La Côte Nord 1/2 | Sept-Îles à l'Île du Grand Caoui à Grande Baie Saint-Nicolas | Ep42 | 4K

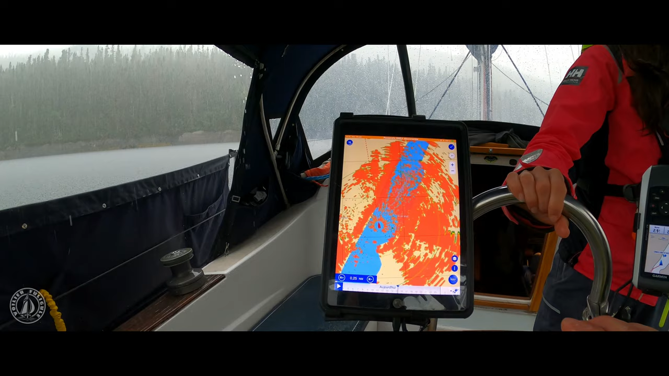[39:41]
Là, quand tu fais des clous, là, le radar, il me le dit, c'est assez évident. Là, on va aller s'ancrer en prenant sa douche.